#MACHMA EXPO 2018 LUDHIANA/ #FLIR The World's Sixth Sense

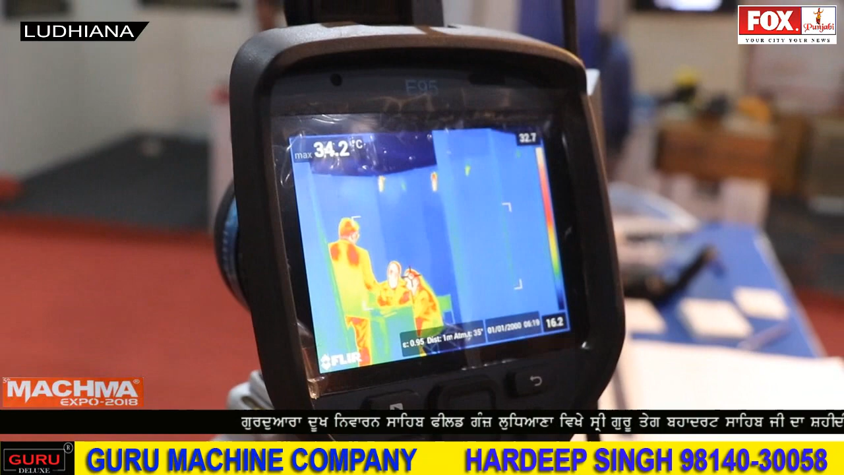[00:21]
On screen: max 34.2°C
नार्मल गर्मी साड़ियां अखा नू दिखाई नी दिन दी उस दी जानकारी भी एक कैमरा दिन दा है इस कैमरे दी सब तो बड़ी गल एस सामने
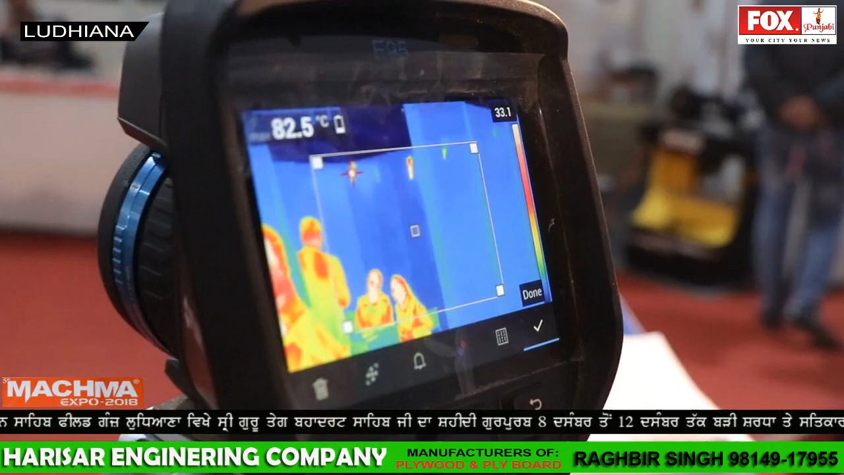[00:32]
निकल के आई है के तो हाड़ी फैक्टरी बिच केड़ा पॉइंट जादा गर्म हो रहे
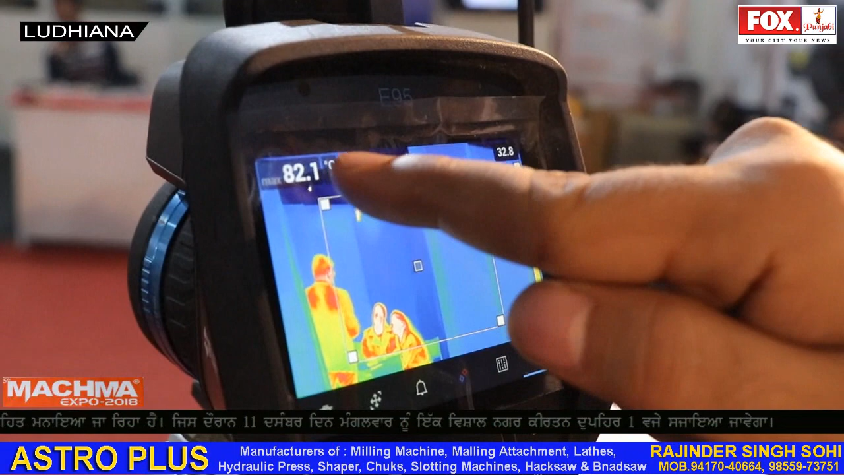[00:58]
गेड़ दो लखर पे दी कीमत तक चले जानदा है इना बिच जो सब तो छोटा
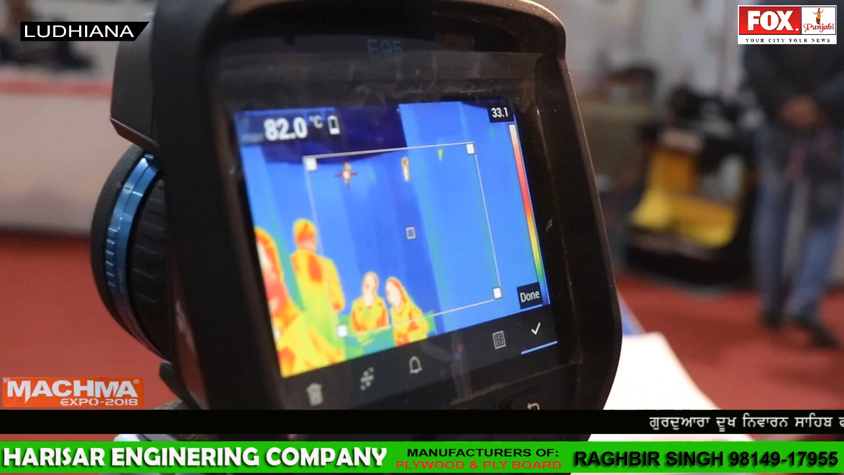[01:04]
माडल है ओ तो हाड़े मुवाइल फोन नाल भी अटैच हो सकता है आओ